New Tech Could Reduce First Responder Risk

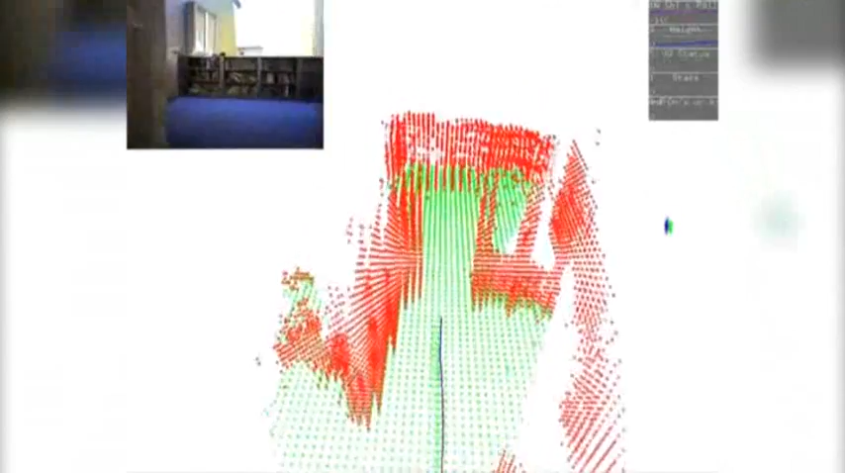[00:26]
Professor Seth Teller wears a device that generates a map as he walks.